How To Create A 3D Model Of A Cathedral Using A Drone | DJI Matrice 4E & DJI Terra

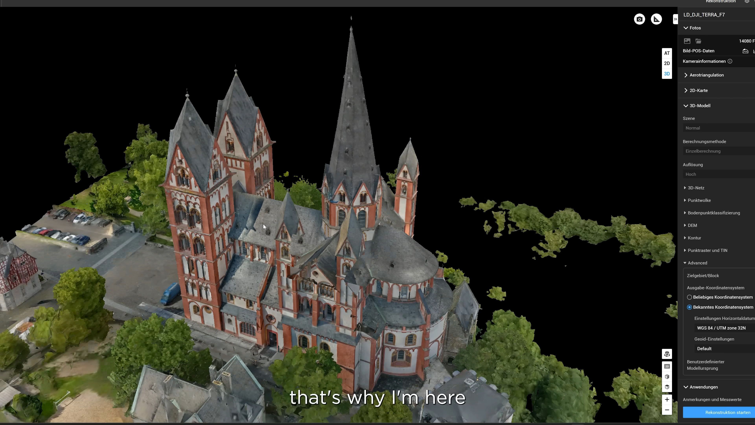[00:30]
That's why I'm here, to capture high-resolution 3D model data for long-term monitoring.
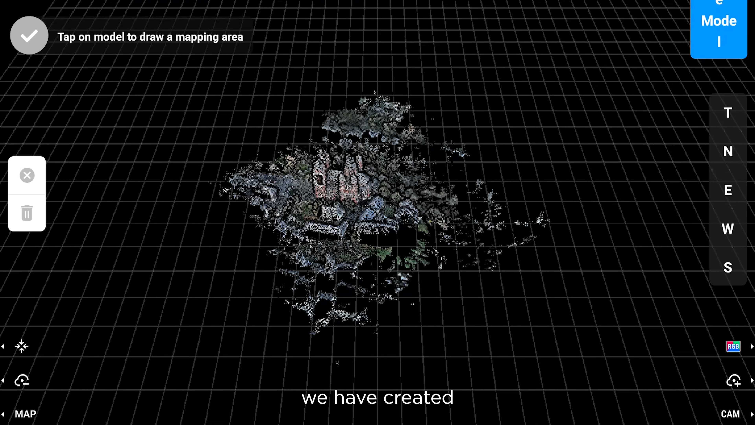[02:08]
We can see the rough model for the Limburg tower.
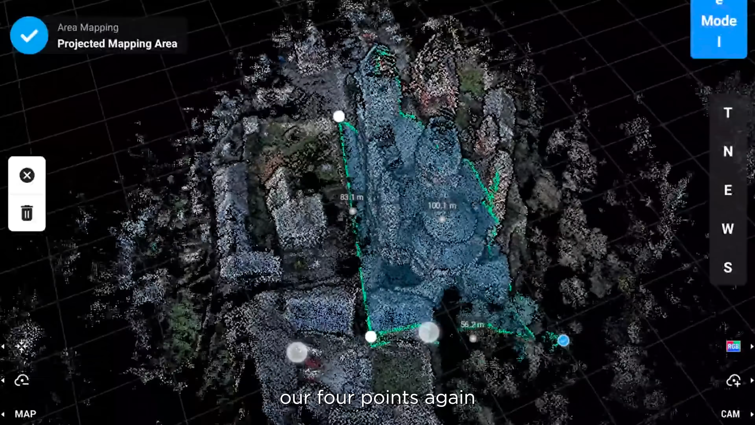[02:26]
points again and then set the altitude height.
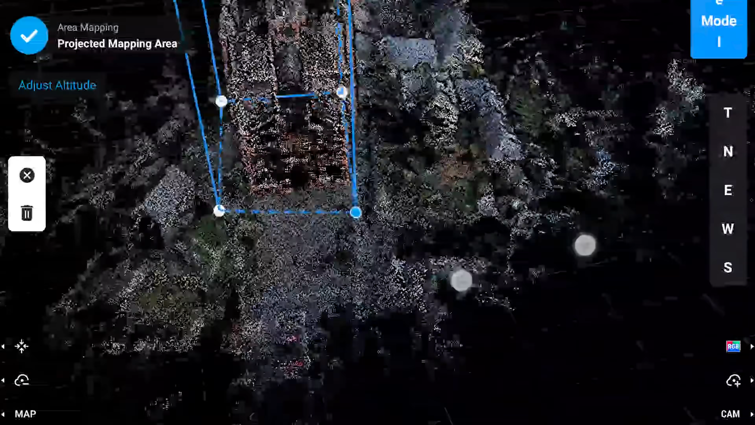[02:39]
And now it's generating our 3D model flight route.
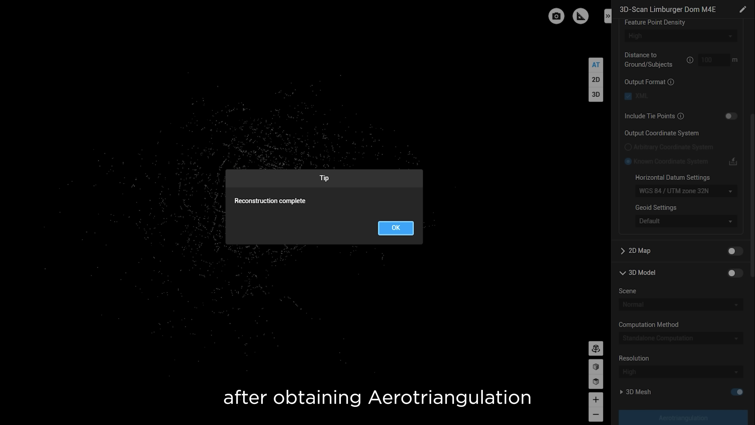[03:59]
After obtaining error triangulation, we now proceed with selecting the input file,
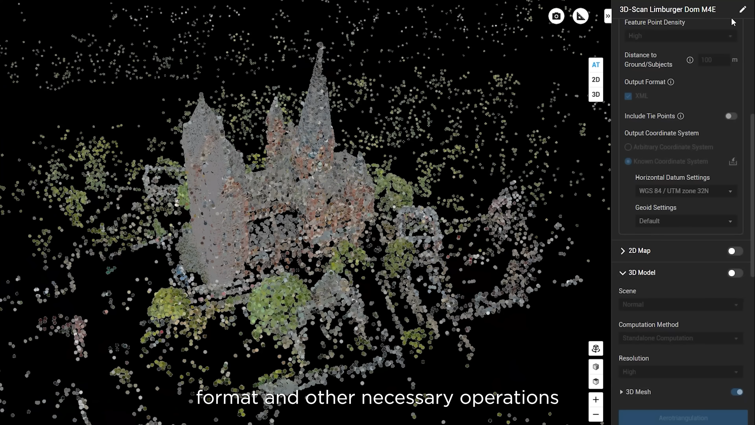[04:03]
format and other necessary operations like OBJ, LAS and so on.
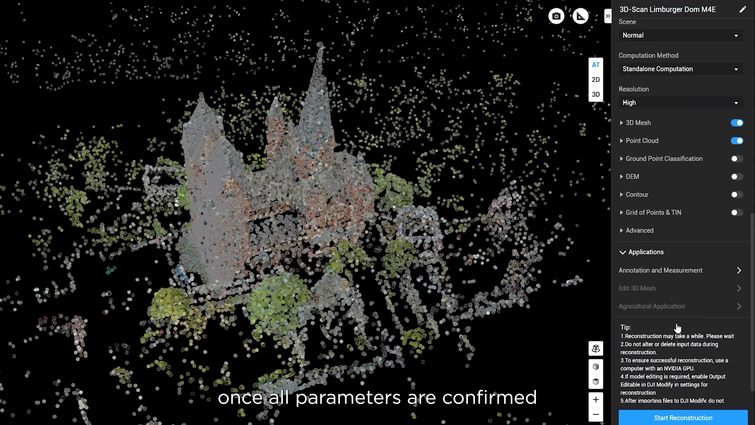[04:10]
Once all parameters are confirmed, DJI Terra reconstructs the model automatically.
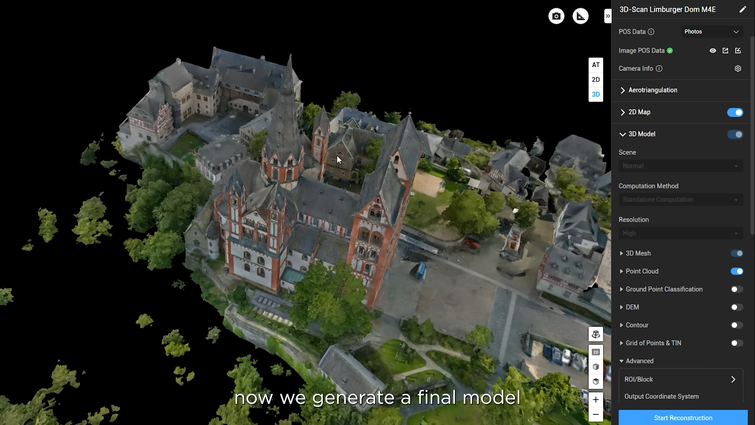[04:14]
Now we generate a final model.